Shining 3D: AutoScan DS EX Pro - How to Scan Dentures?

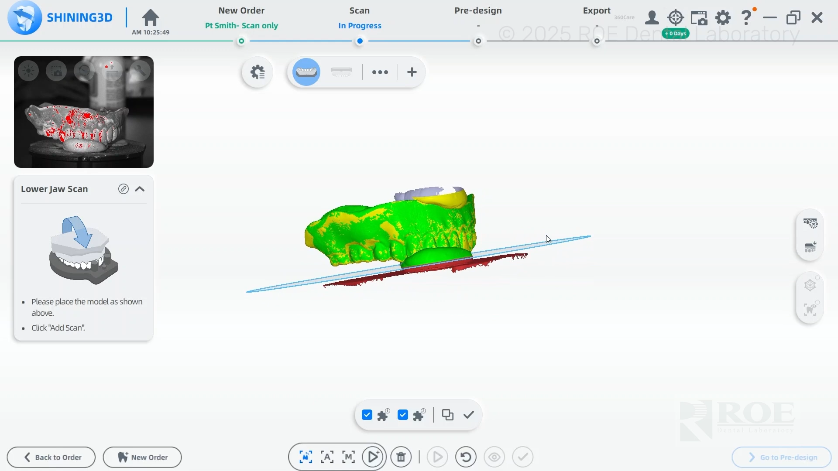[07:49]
one of the circles blue you can go up and down like if that plate is green you want to make sure it's maroon that way it's cut out of the scan you can see that we're looking pretty good there I might raise it up just a smidge make sure we have all the data not cutting anything else out you can tilt the plate like that